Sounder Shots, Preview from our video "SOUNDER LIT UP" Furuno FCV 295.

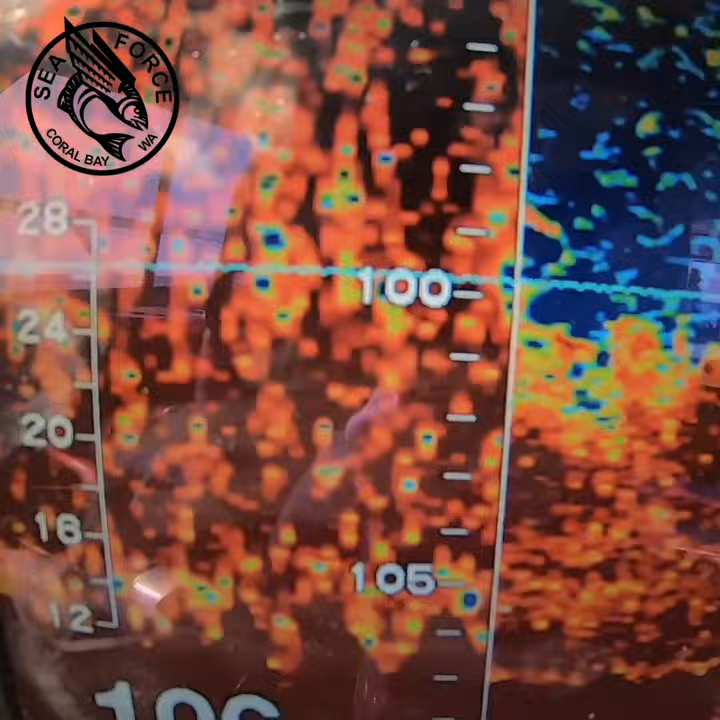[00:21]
apparently there's some fish there, this spot's just lit up like nothing else, it wasn't that big when we drove over it, it shows that the fish are hungry and anything can get them excited,
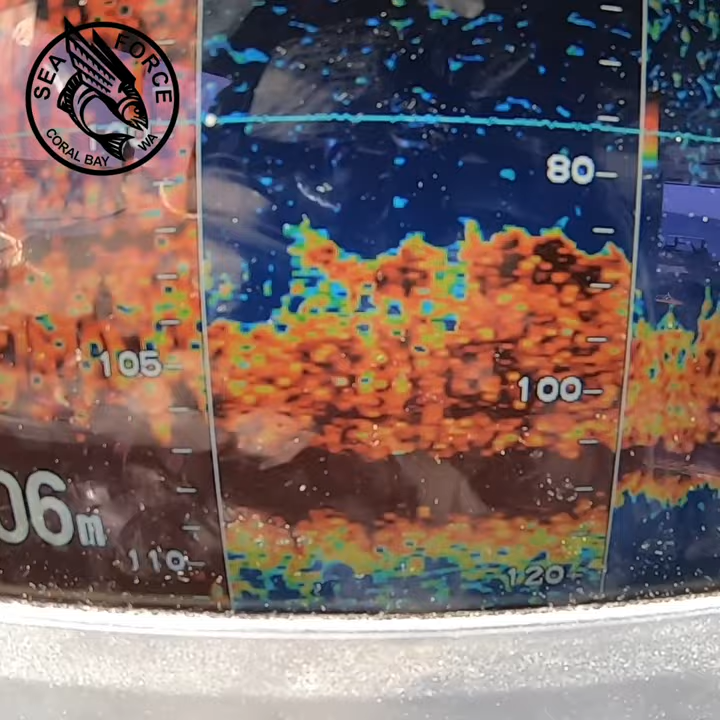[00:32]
it's going to wake them up, so hopefully more good things to come, gone a bit deeper out to the 1.30s where we were fishing the other day,
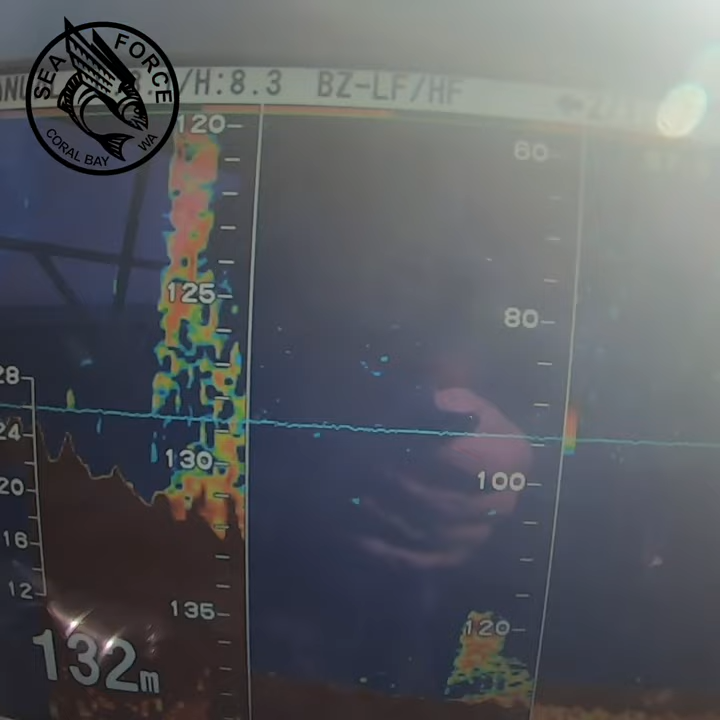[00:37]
On screen: depth 132 m
try and finish off on some gold band, so see if they're just as hungry,